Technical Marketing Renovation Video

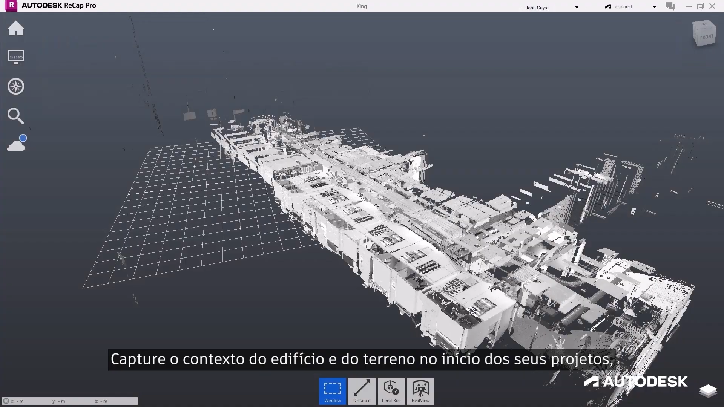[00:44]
Capture building and site context at the start of your projects,
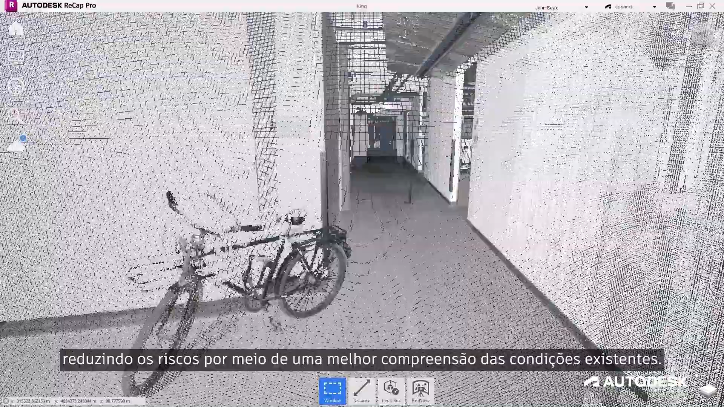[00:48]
reducing risk through a better understanding of existing conditions.
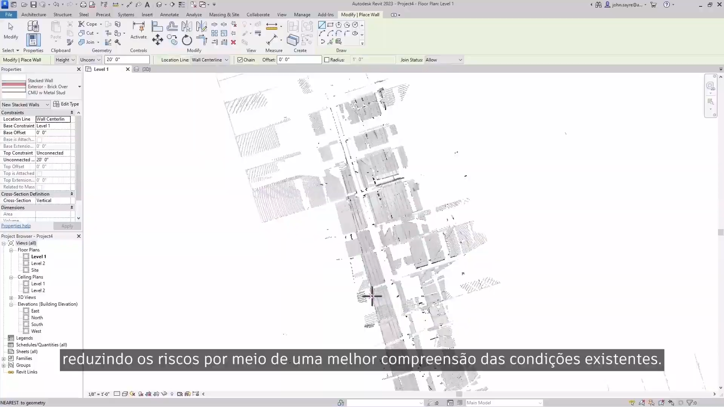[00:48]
Transform your point clouds and photogrammetry data into detailed,